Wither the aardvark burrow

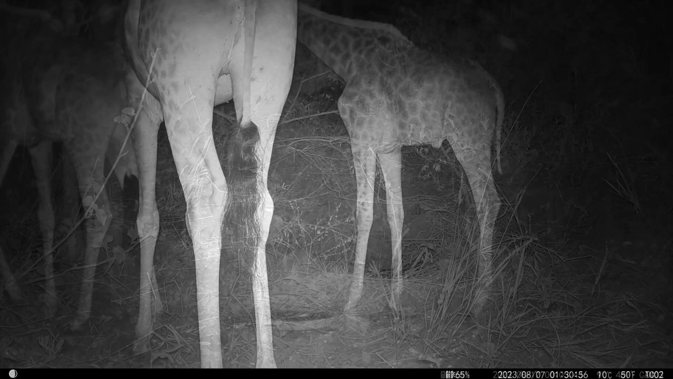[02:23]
The camera could only pick up its legs, since it was so close to the ground and aimed at the hole. But I know from their other effects on the soil that big giraffes can easily sink through the roof of the burrow, especially in the loose, sandy riverbank soil where this burrow was. A couple of months ago, a big male giraffe stood right on an area with a drain pipe and broke through the soil and broke into the drain pipe. I think we can reasonably assume that this is probably what happened to the burrow,